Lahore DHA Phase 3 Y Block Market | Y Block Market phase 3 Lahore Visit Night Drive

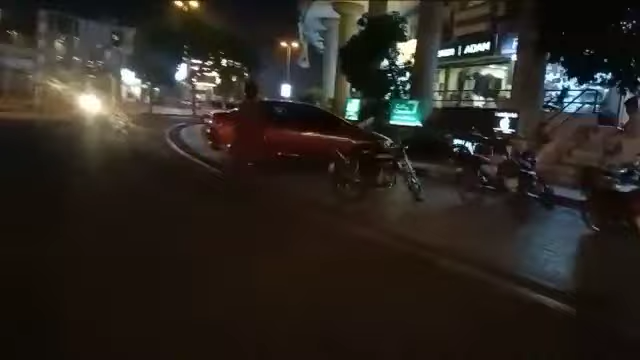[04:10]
شوپ سے سٹارٹ ہو جائیں گھومنا اور تمام مارکٹ کو گھومنے کے بعد دوبارہ پھر آپ اسی شوپ
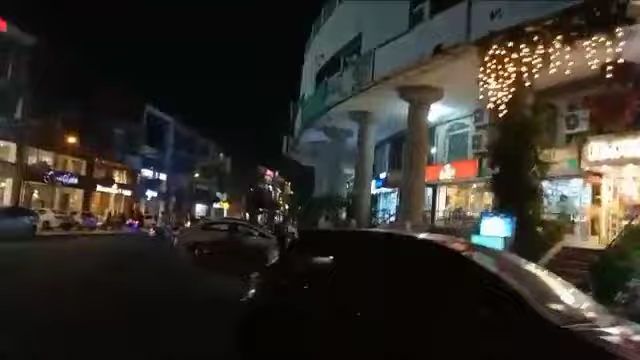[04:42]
یہاں پہ مکمل جو ہے آپ دیکھ سکتے ہیں آپ
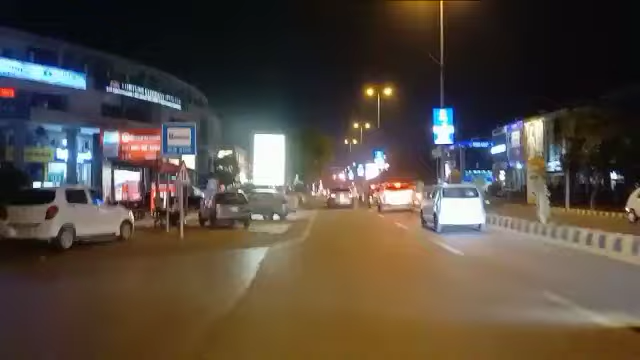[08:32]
میں ڈی اچھ اے فیس ون کی ایچ پلوک ایچ مارکٹ
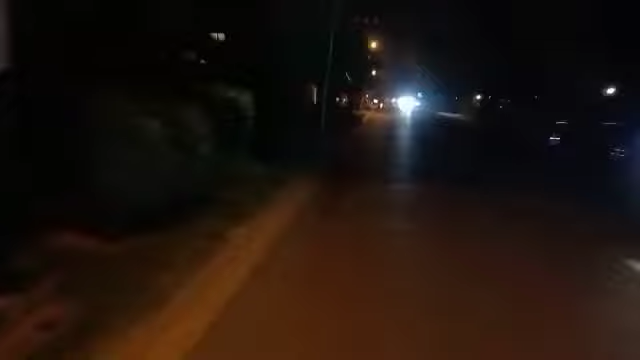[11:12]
یہاں پہ یہ ریزیڈنشل ایریہ ہے یہ گھر بنے ہوئے لوگوں کے ڈی ایچے وائی بلوگ اور زیڈ بلوگ فیز 3
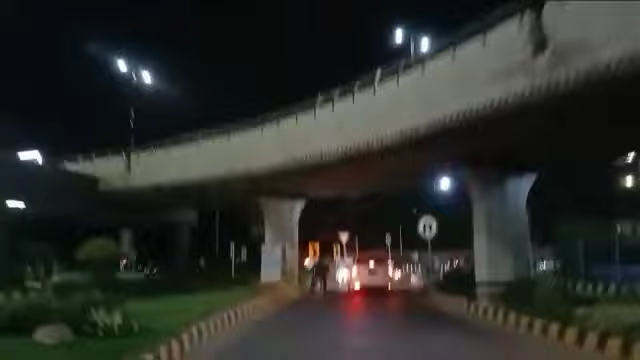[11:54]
مین روڈ پر آ چکے ہیں مین روڈ پر آ چکے ہیں مین روڈ پر آ چکے ہیں ہم یہ انڈر پاس ہے جیسے ہی انڈر پاس سے باہر نکلیں گے